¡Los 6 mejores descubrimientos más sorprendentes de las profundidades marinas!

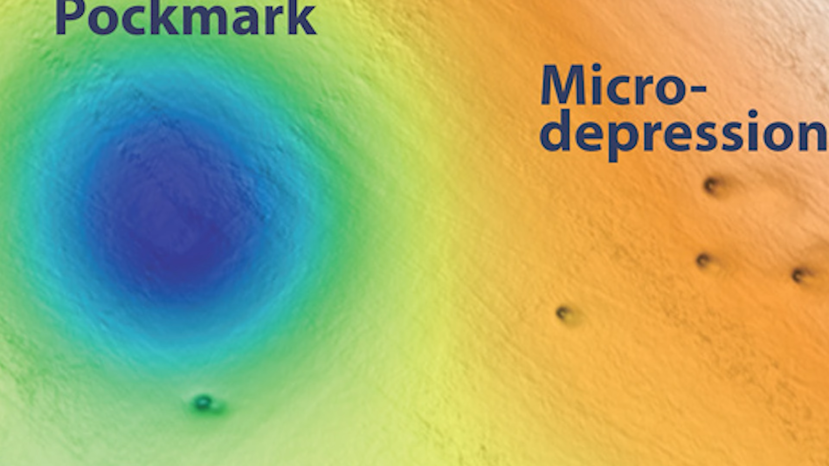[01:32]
Cerca de las microdepresiones suelen haber agujeros más grandes, denominados depresiones del fondo marino.
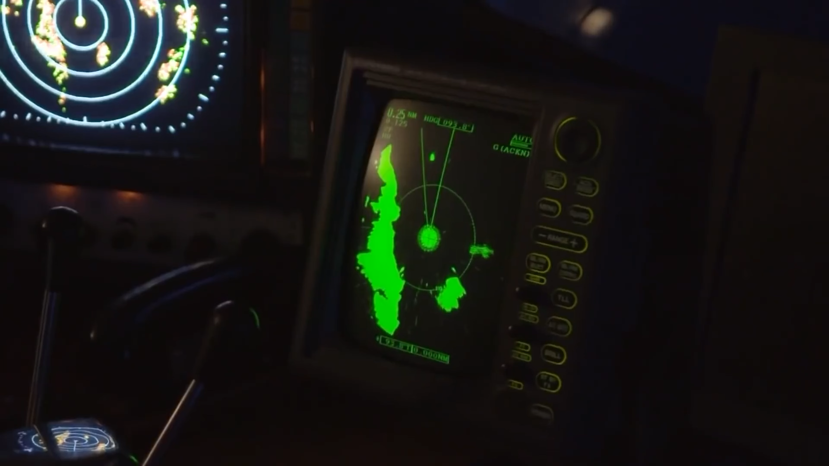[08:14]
Explorando mediante un sonar el fondo marino, apareció en la pantalla un objeto muy extraño.